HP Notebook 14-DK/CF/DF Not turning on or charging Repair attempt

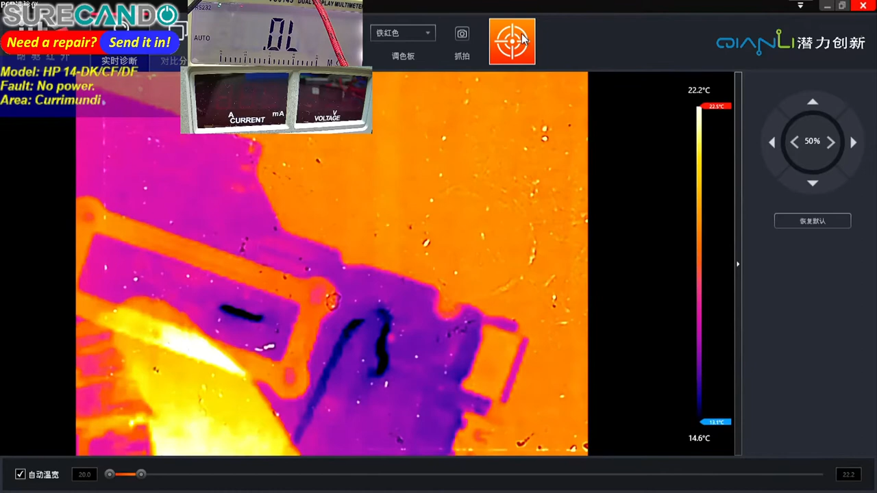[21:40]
On screen: scale top 22.2°C, scale bottom 14.6°C
Get something else on the other side, most likely.
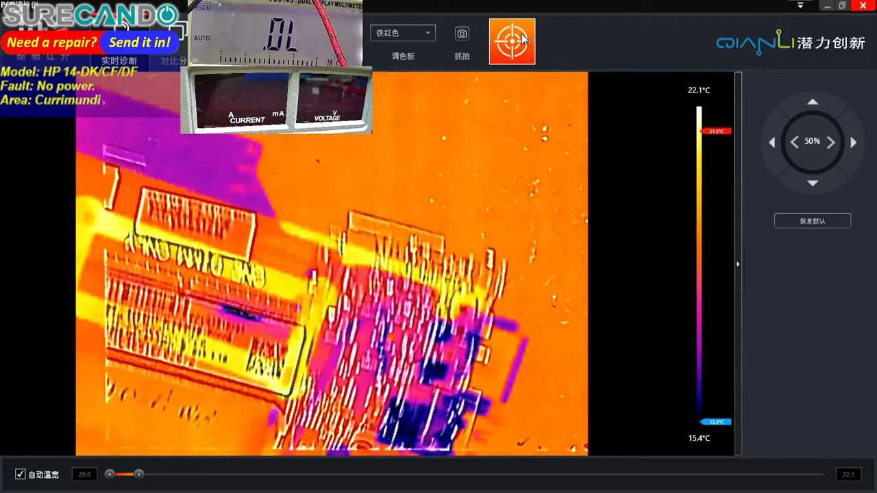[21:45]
On screen: scale top 22.1°C, scale bottom 15.4°C
Okay, nothing here.
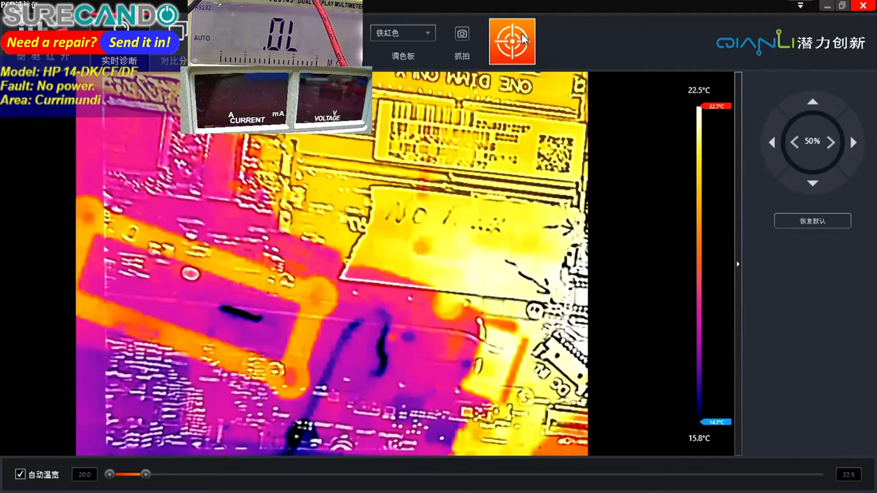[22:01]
On screen: scale top 22.5°C, scale bottom 15.8°C
Okay, what's happening there? Okay. Hopefully nothing on the CPU. Let's just try our luck around the battery. Okay, we'll take this.
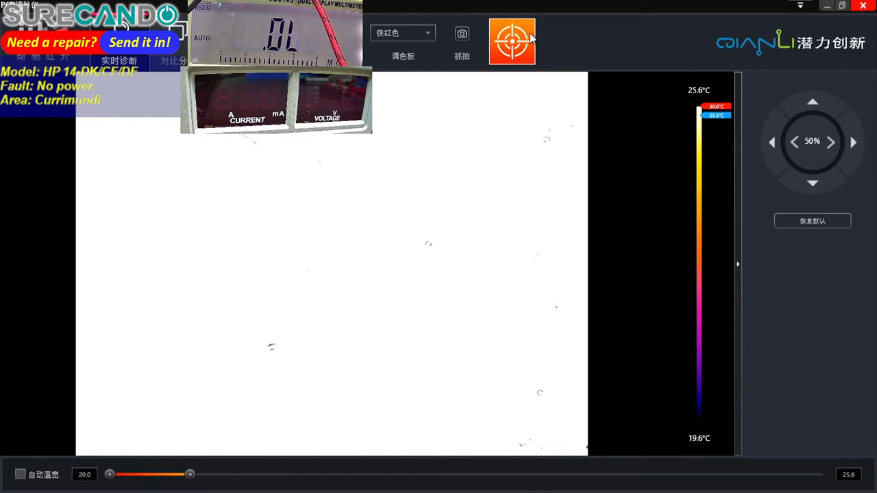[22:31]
On screen: scale top 25.6°C, scale bottom 19.6°C
Okay.
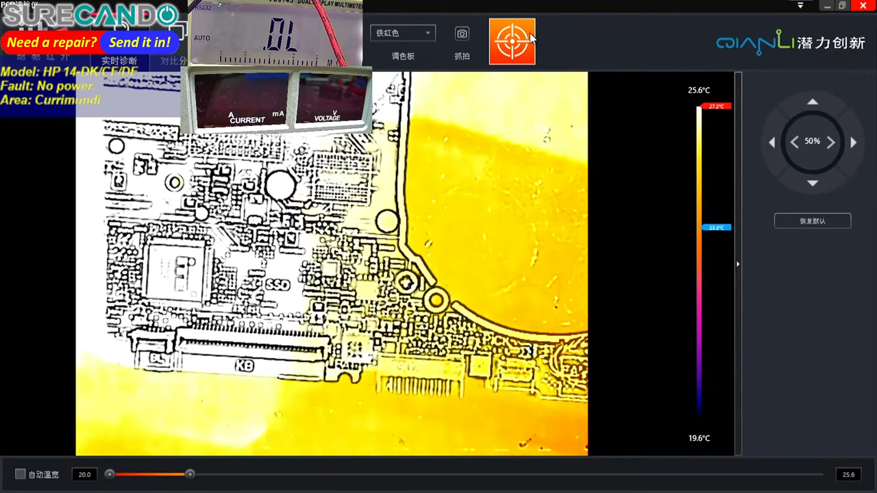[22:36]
On screen: scale top 25.6°C, scale bottom 19.6°C
Okay, so we're not looking good.
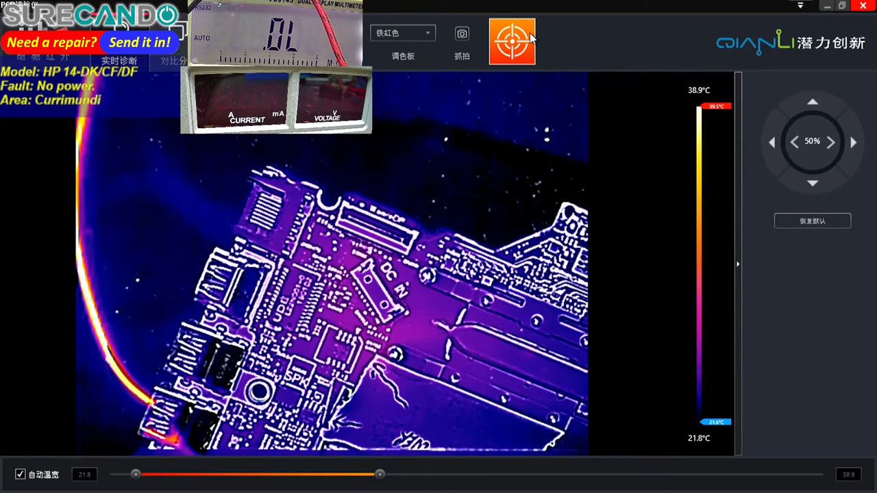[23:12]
On screen: scale top 38.9°C, scale bottom 21.8°C
Okay, we still don't see it. Check the bottom area. Yeah, okay. This may be a goner.
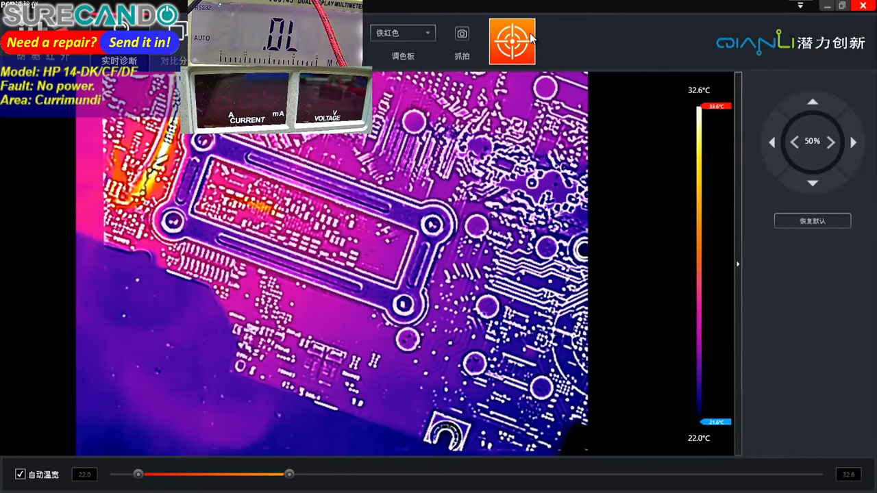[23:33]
On screen: scale top 32.6°C, scale bottom 22.0°C
Yep, dead. I think that could be the CPU or PCH. Okay. Let's just disconnect the fan.
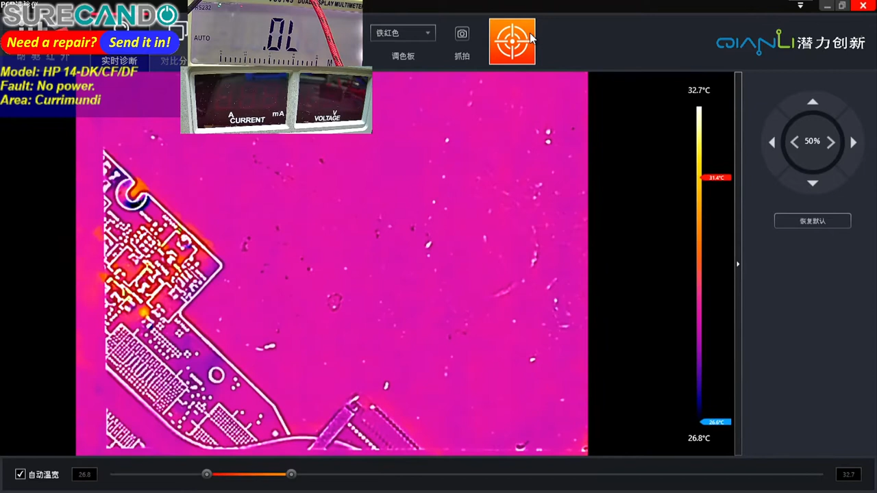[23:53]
On screen: scale top 32.7°C, scale bottom 26.8°C
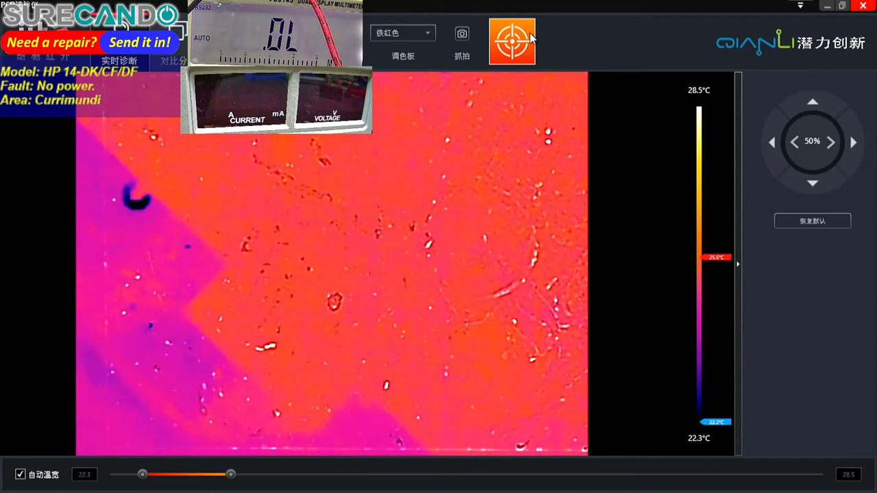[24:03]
On screen: scale top 28.5°C, scale bottom 22.3°C
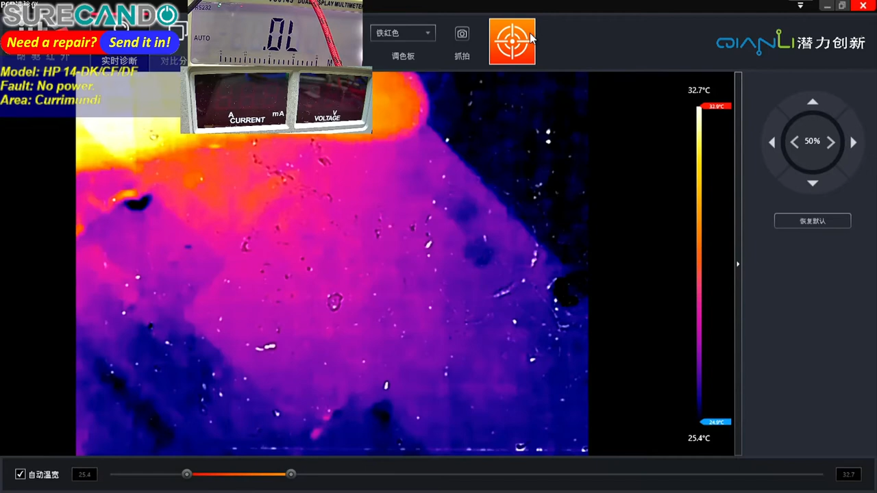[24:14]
On screen: scale top 32.7°C, scale bottom 25.4°C
Okay, here we go. Yep, dead. Alright, here's the goner. No wonder why there is no power. This one is got a major problem.